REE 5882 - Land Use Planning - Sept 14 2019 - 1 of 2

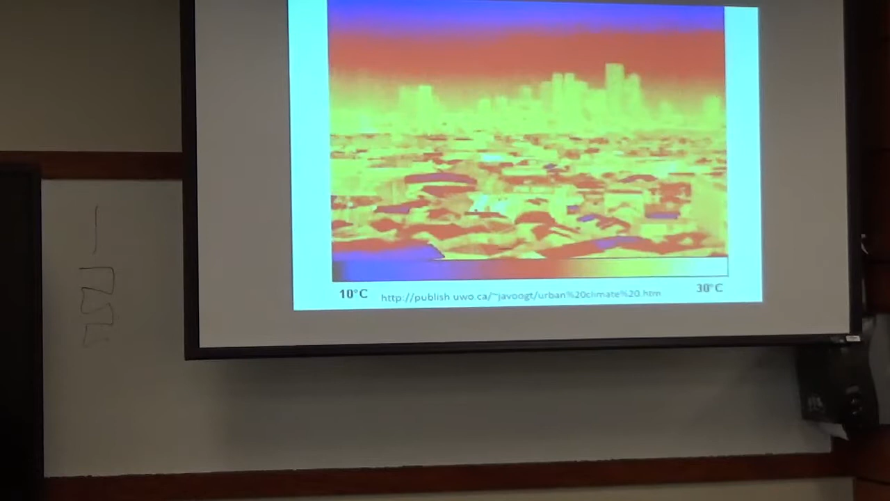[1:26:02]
On screen: scale top 30°C, scale bottom 10°C
Anyone has a frozen pizza, throw it on the roof. That used to be the saying about Death Valley. Yeah. Yeah? It's so hot that you can actually make egg some on the hood. An egg on the hood or egg on the blacktop. Yeah. Yeah. If you see a technical visualization like this, yeah. Same thing here.
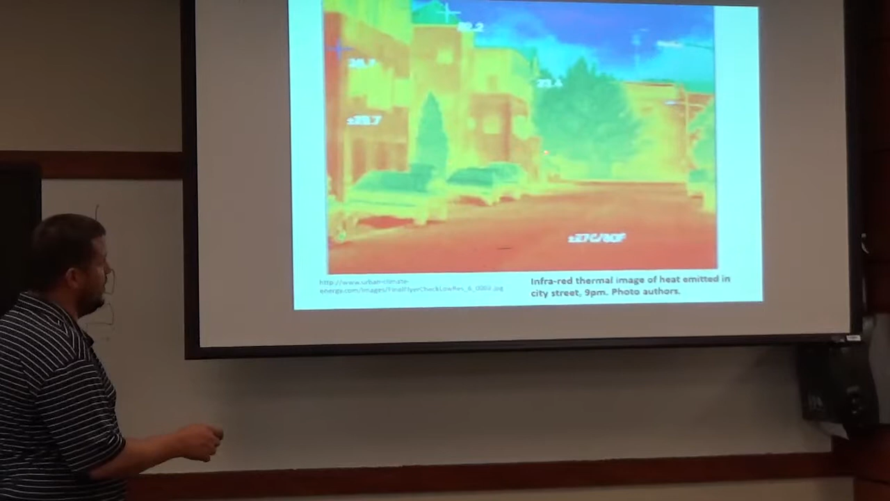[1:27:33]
You can still see hot surface off the street, but look at that. Those are your trees you have.
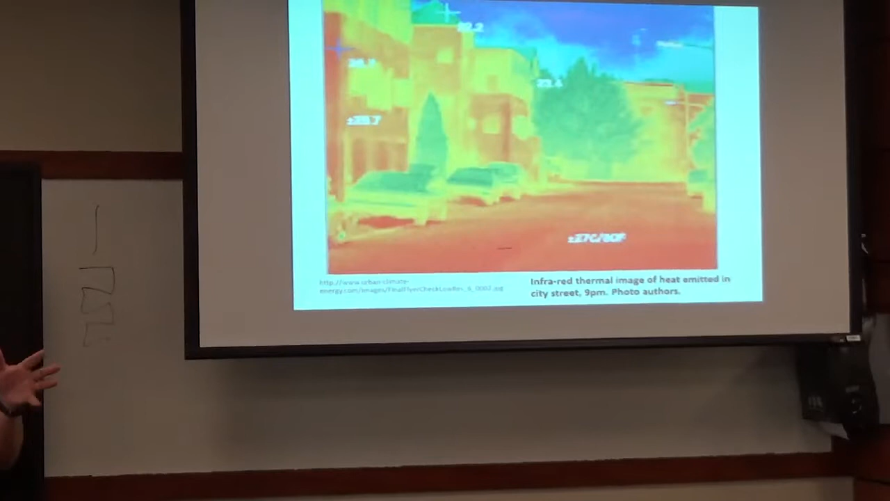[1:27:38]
They are literally emitting cold, or rather being cold, because they are active water households.
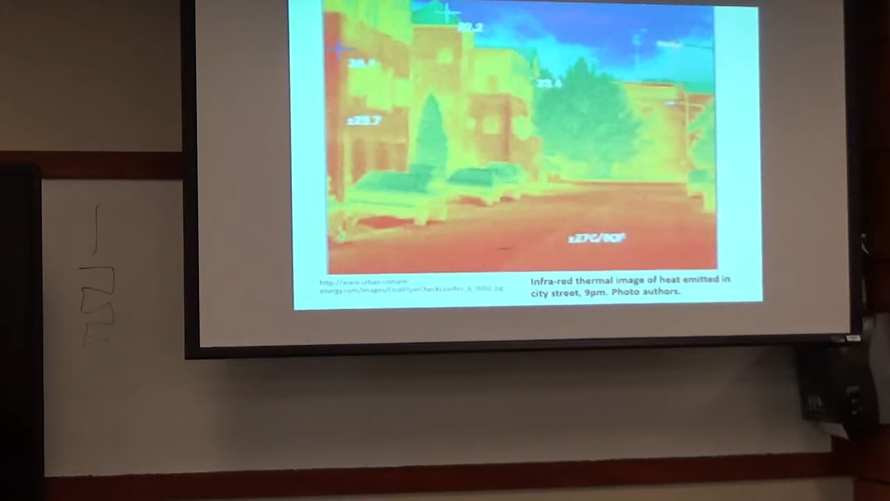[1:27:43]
They're breathing, they're changing the environment in this moment. Like this earlier picture here. Huh? There's an active circulation going on.